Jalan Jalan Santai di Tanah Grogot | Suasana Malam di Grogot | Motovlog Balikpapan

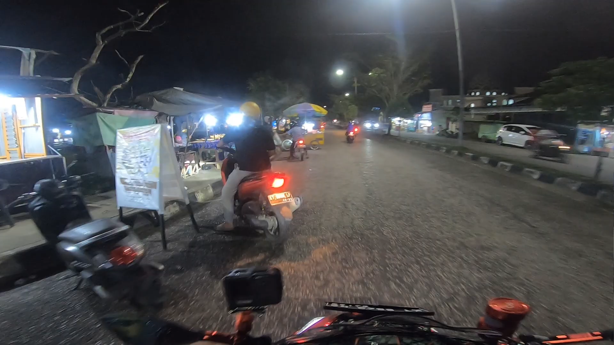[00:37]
Dikit itu. Nah, ya cari Indomaret. Putar balik sana.
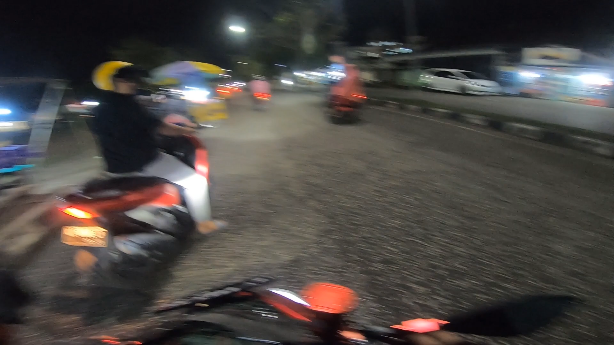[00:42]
Ini motor apa mobil sih? Motor. Kok gak kelihatan juga, Cok? Yuk kita muter kanan.
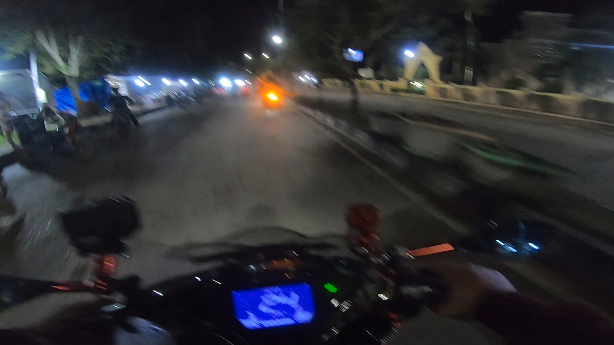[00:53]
Ambil kanan, ambil kanan. Kita mau cari Indomaret, Indomaret. Oh, kamu di depan, gue tuh sekarang di belakang gue.
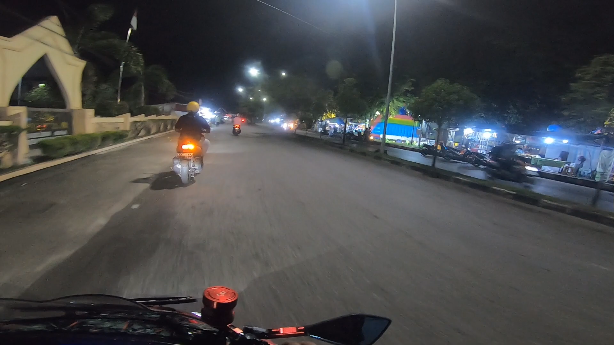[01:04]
Enggak, temanmu sudah? Sudah nih. Iya, orang tua biasa. Oh, enggak. Kayaknya dia dengar kita omongin. Langsung dimatiin ratingnya.
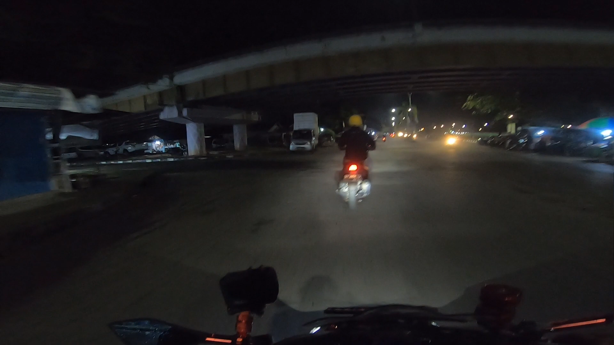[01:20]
Langsung ada konek internal di intercom nih. Iya. Wireless ya, wireless. Dengar dia aja kita omongin. Aku aja yang gigi sini nyalakan lampu utama ya. Kayaknya enggak apa-apa deh sini, udah rajia di sini.
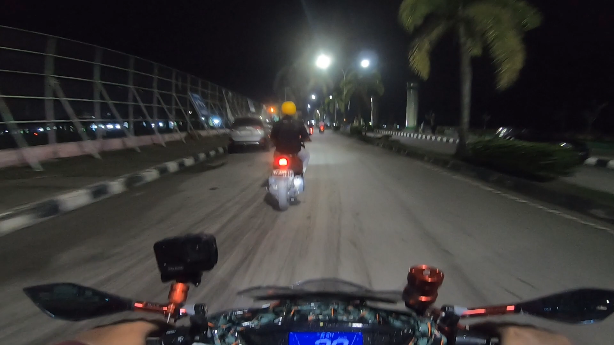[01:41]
Iya, tapi orangnya akam sih. Iya. Tiba-tiba langsung motong kiri ya, kiri. Ya. Kiri, kiri. Karena kalau kamu di sini tuh nggak takut tersesat, semuanya jalan tembus. Ini istilahnya sama kan, pinggiran kan, nggak bakal kesasar di mana-mana kan? Iya, iya. Soalnya di ujung ini Grogot. Ini lu nanti nyerong kanan ya kita ngambilnya. Nyerong kanan, ada jalan serong kan di sini? Itu kan bundaran depan itu.
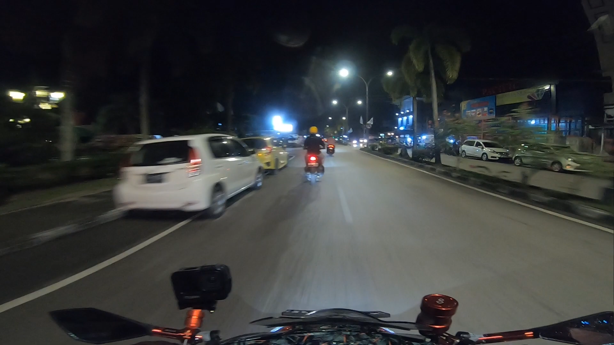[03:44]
Terus sudah. Wih, ini suasana kota di Grogot ini, Bray. Suasana kotanya. Wih. Suasana kalo, di kota.
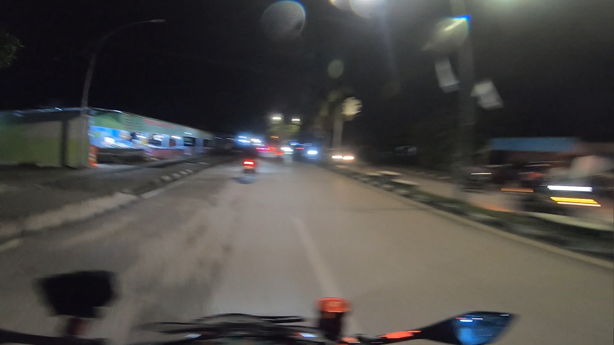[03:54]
Kalau sudah malam begini ya samanya kayak melawai perasaan gue. Iya ya.
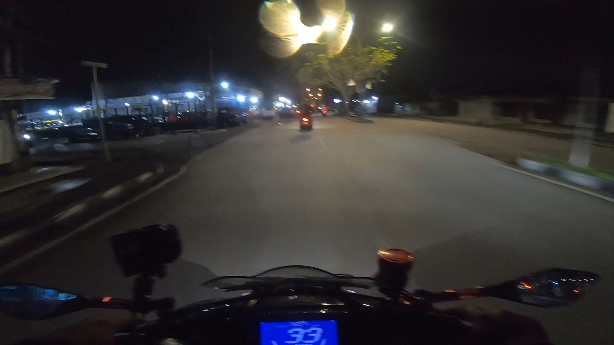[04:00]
Iya kan kalau sudah malam begini sama aja. Kayak dari melawai ke Gunung Bakaran. Wih, sebelah kanan Indomaret. Oh, Indomaret kanan. Oke. Okay. Indomaret tuh. Ya sembarang, sekal temunya aja. Ini Indomaret tuh. Ya udah, Enggak ada ininya tempat duduknya. Apa?
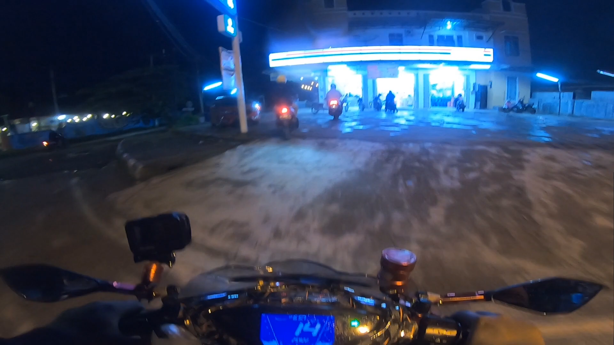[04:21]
Orang-orang ini yang penting bisa ngerokok. Ada poin loh. Oh, iya. Ada tuh tempat duduknya. Ada poin. Samping aja nih kita. Nah, ini parkirnya serong lagi. Ya ikutan juga dong kita.
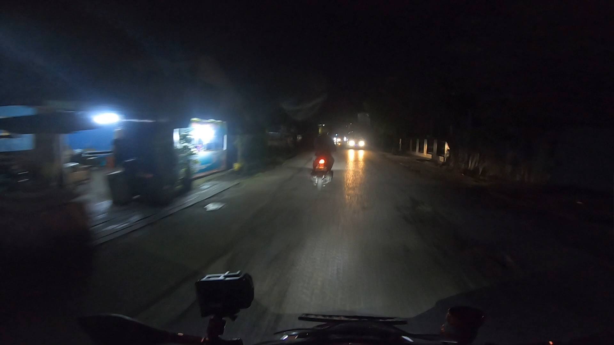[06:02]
Helmnya kuning. Iya, makanya. Tung ada dia, gunanya juga. Ada gunanya, jadi lain daripada yang lain. Nah, ini mau kemana dia? Mau lurus, mau belok? Gak pakai rating kayaknya. Iya, oh lurus nanti, lurus. Nah, belok, luar biasa memang.
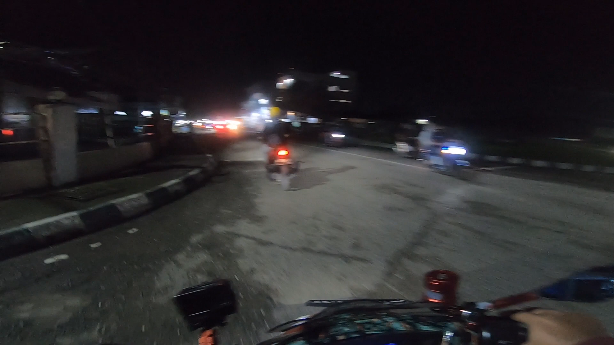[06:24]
Luar biasa memang si Kima ini, aduh, aduh. Di prank kita. Diajarin jadi warlock. Toko. Pintar. Pintar. Oppo. Ya opo. Ya apa? Opo. Ini Villa Parfum. Itu kiri juga tadi, Villa Parfum. Oh iya. Kanan kiri. Oh, ini belok kanan.